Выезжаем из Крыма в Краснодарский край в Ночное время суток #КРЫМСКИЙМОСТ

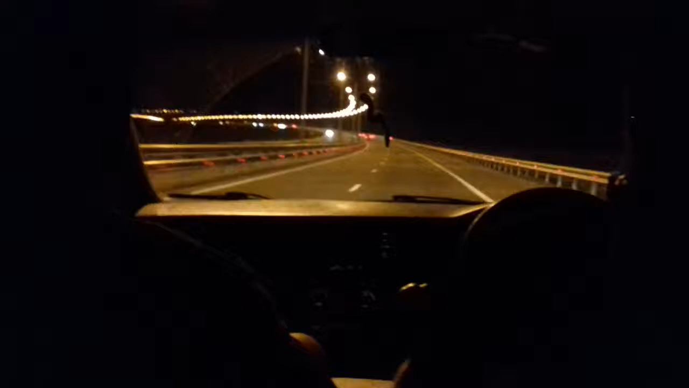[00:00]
вот мы заезжаем еще раз на Крымский мост.
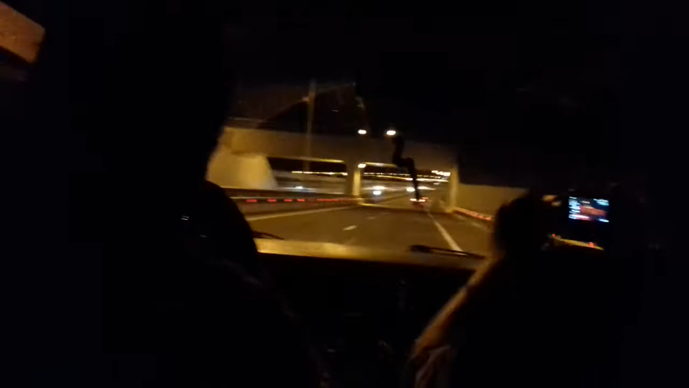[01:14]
Рома и папа фоткают автотрассу вместе с Крымским мостом.
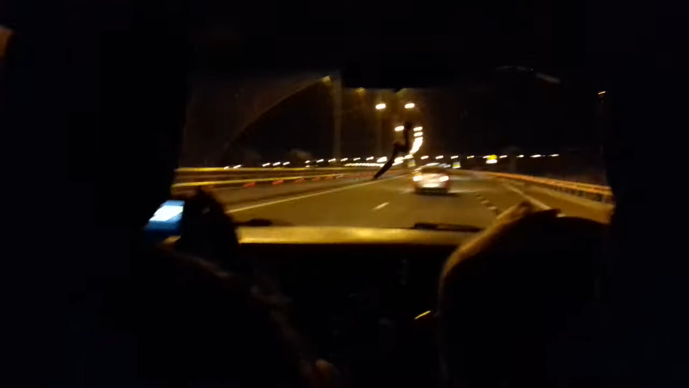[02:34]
50 км, экстренные ограничения скорости, 30. На поезд мы не можем.